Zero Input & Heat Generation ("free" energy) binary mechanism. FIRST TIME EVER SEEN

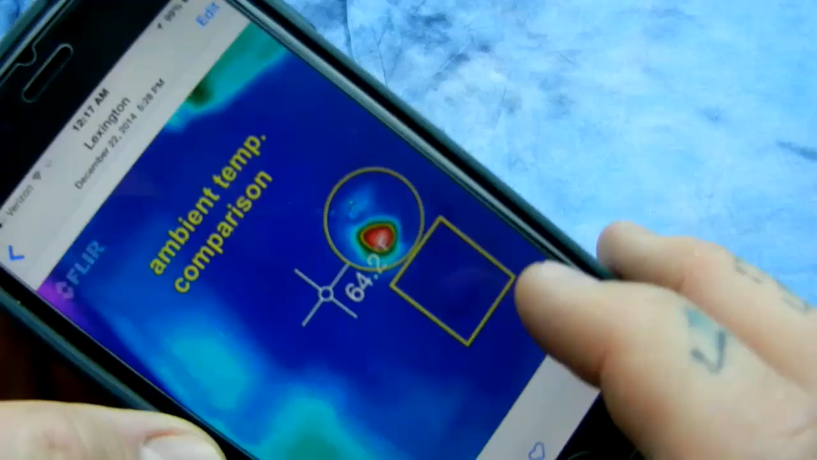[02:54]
we have the ambient air temperature of sixty four point two degrees and here's a bismuth sphere
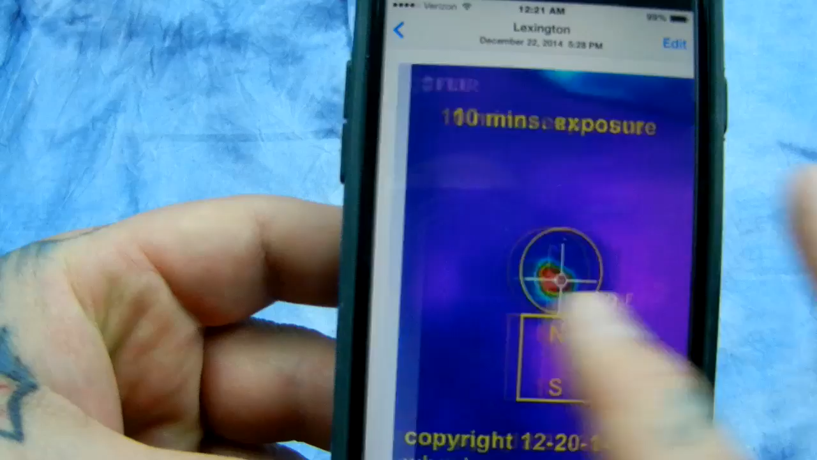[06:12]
and what does diamagnetic element this is ambient air temperature and here's the bismuth sphere
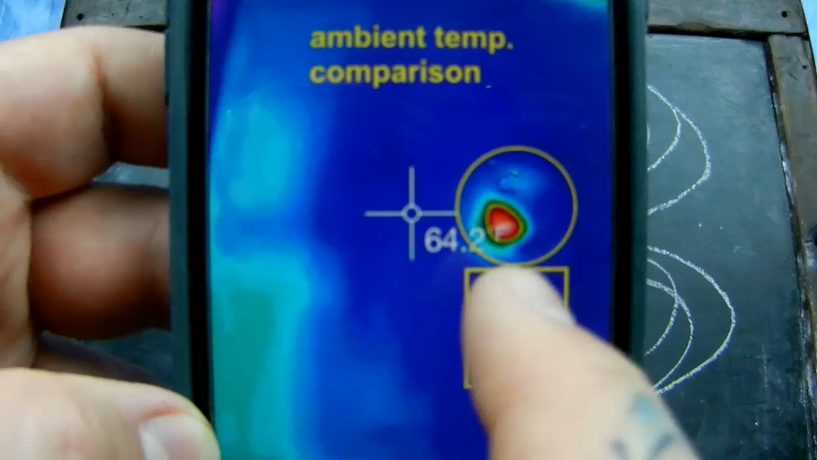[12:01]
average of nine degrees depends on what the ambient temperature is like right now it's hot in the house